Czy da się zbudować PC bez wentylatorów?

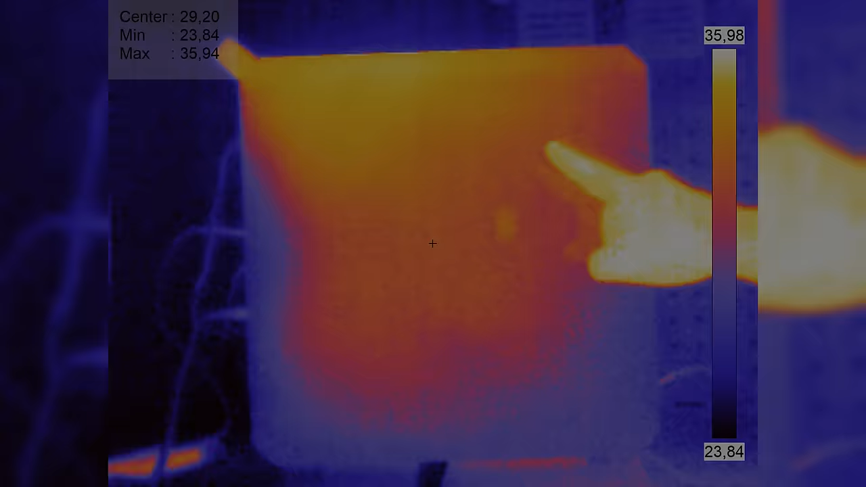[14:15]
Na kamerze termowizyjnej z kolei widać też, że konwekcja działa tak jak zakładaliśmy.
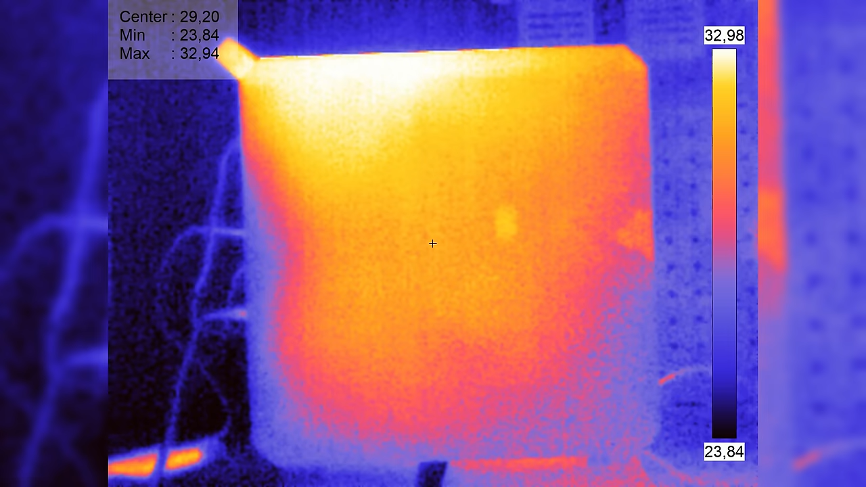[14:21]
Gdy zerkniemy sobie z profilu, to zobaczymy, że górna część obudowy jest cieplejsza niż dolna. No i gdy popatrzymy sobie na górę obudowy, zobaczymy, że jest ona ciepła i powietrze rzeczywiście tamtędy ucieka.
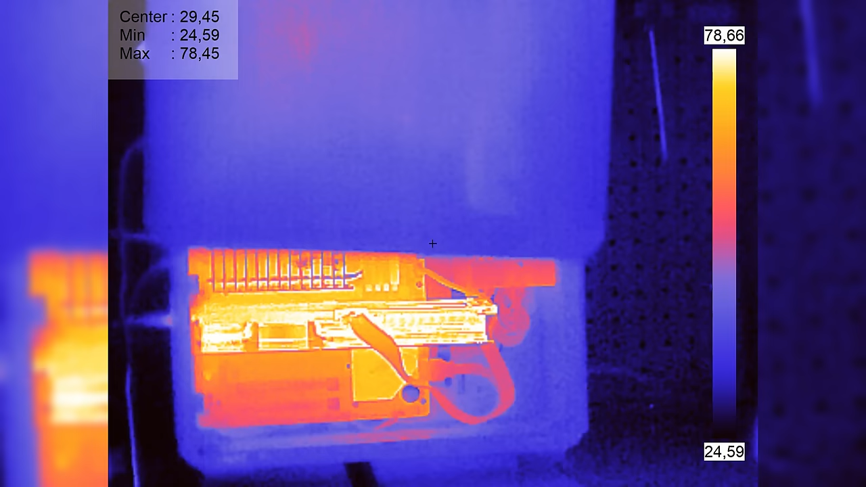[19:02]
Zobaczymy, że karta faktycznie ma już bardzo gorące radiatory.
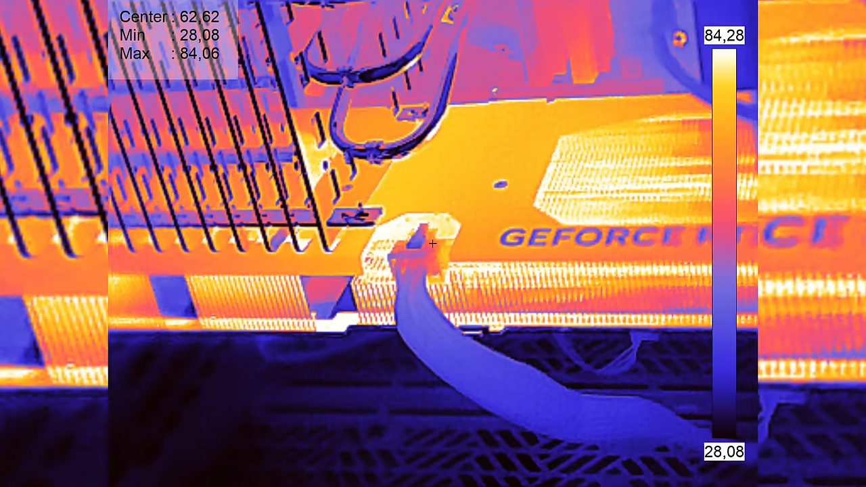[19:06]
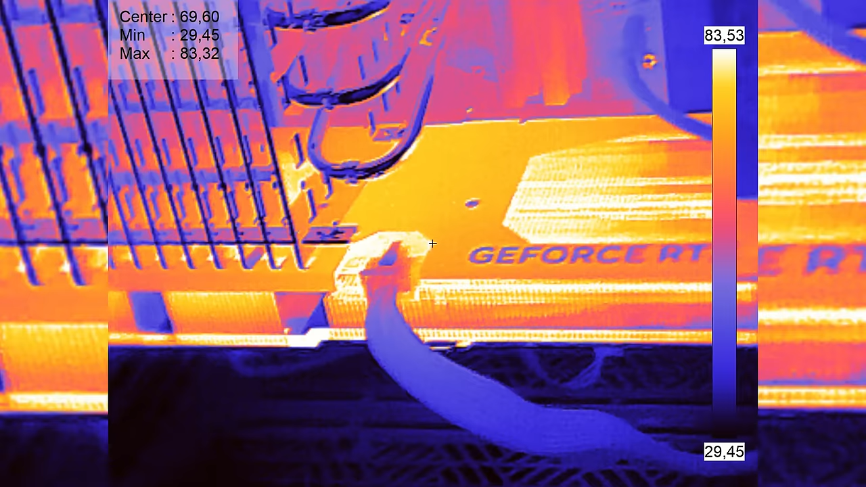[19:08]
W niektórych miejscach były to temperatury rzędu 85 stopni i można by się było serio oparzyć.
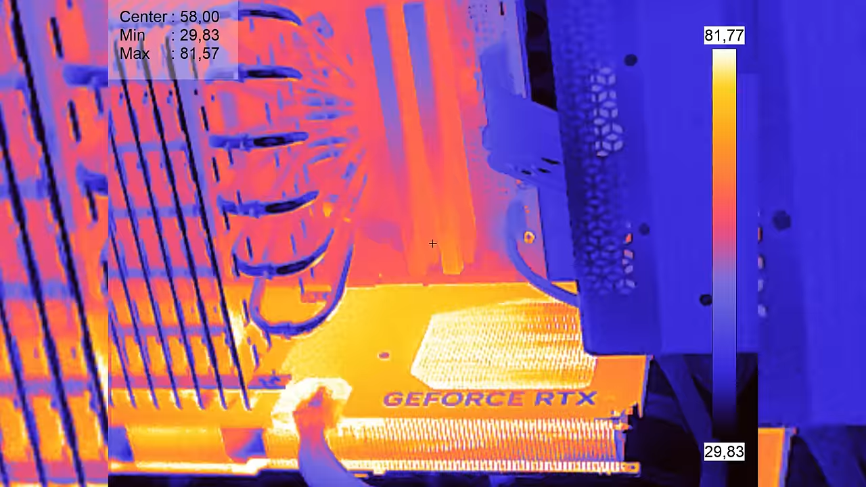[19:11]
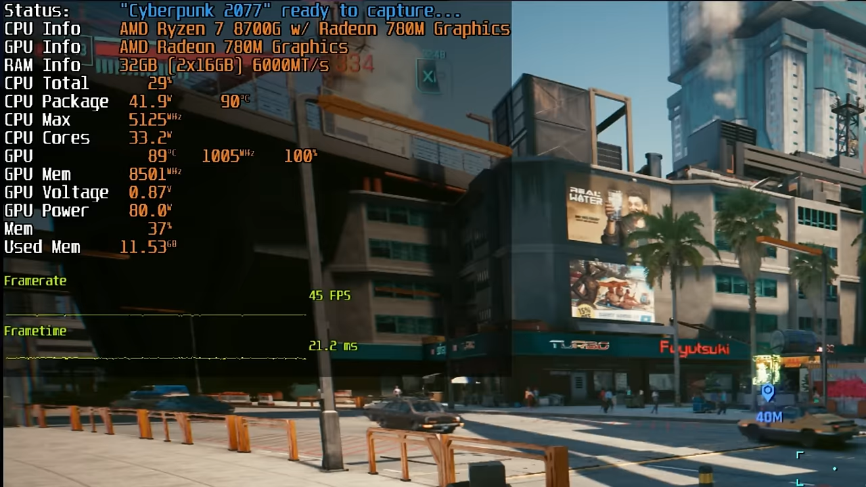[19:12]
Karta zdaje się też mocno podgrzewać procka, bo i on zrobił się dość gorący.
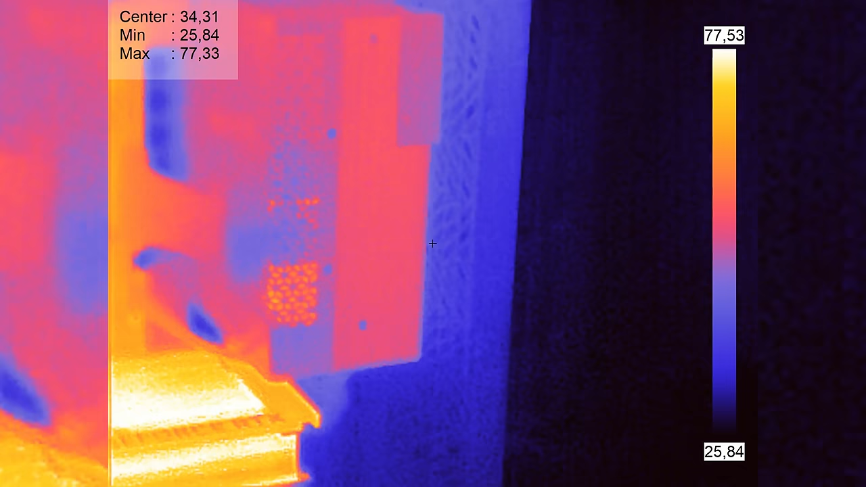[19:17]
Zasilacz, jak możecie zobaczyć, nie jest szczególnie wzruszony całą tą sytuacją.
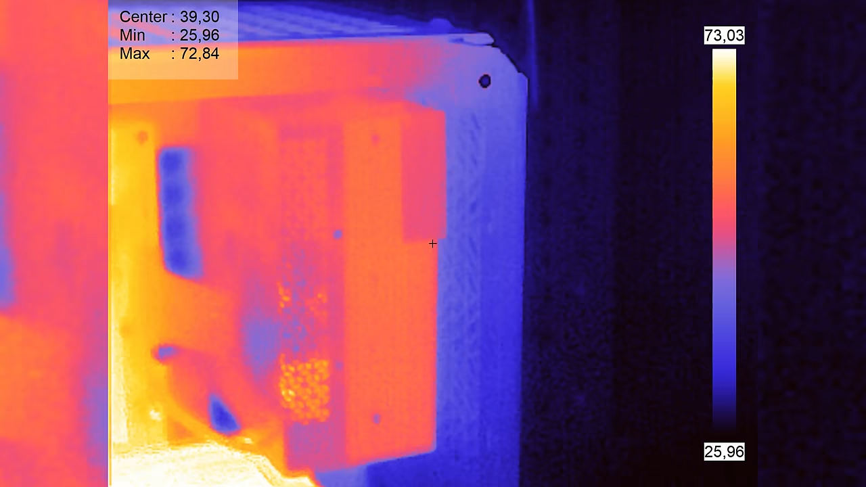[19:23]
Jest raczej dość chłodny, natomiast trzeba tutaj też wziąć pod uwagę to, że nasz zestaw też nie jest szczególnie prądożerny.
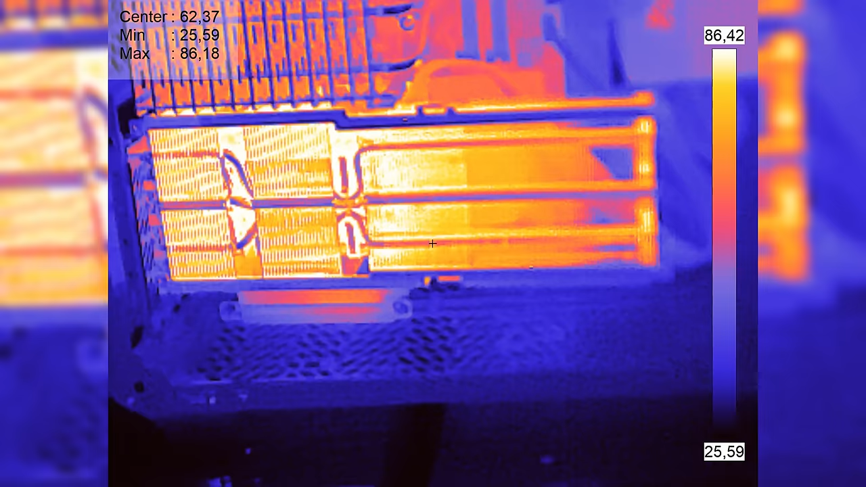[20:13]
No, ale koniec końców, ostateczny efekt z temperaturami był taki sam, to znaczy 90 stopni i obcinanie zegaru.
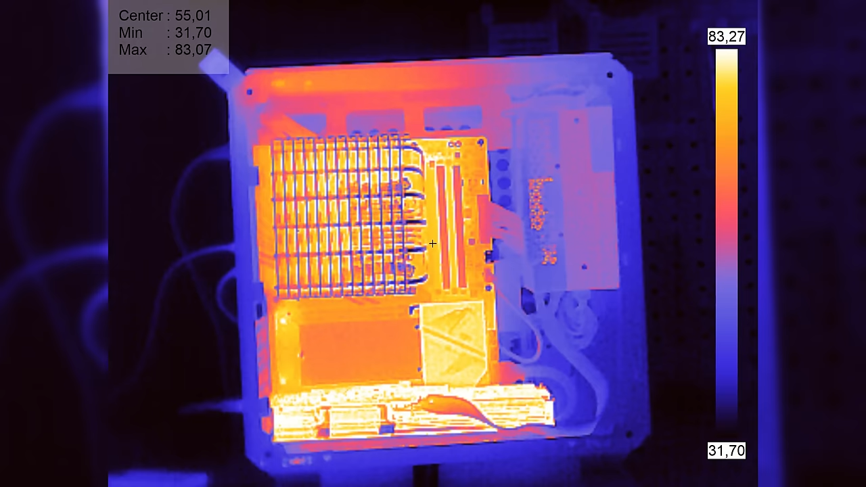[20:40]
Ale tak, karta się uruchamia, natomiast stety, niestety, nie miało to większego wpływu na temperatury.
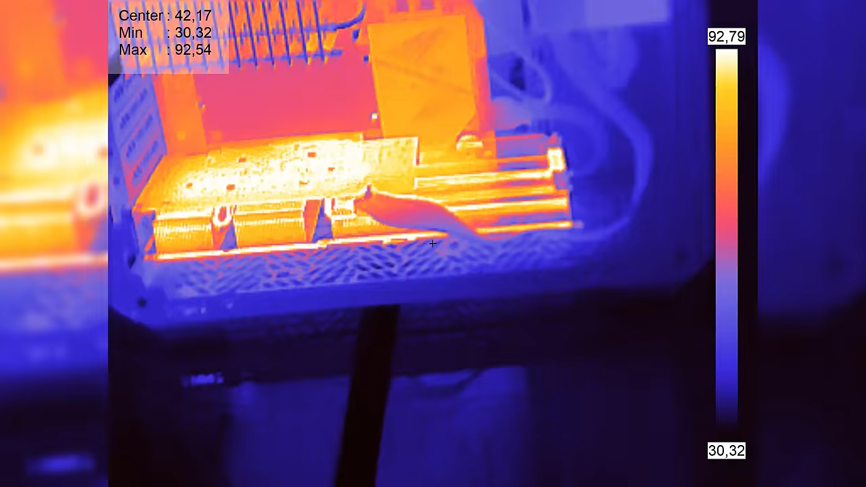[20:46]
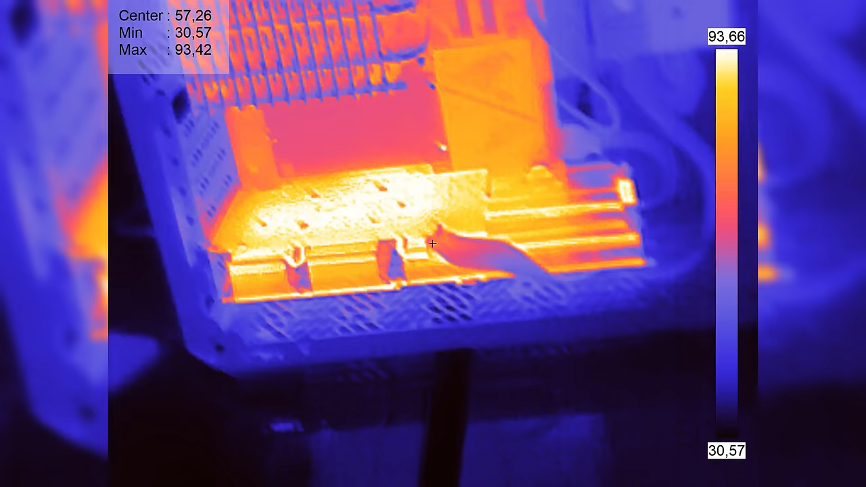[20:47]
Karta nadal dobija 90 stopni, a procesor był może o 2 stopnie Celsjusza chłodniejszy.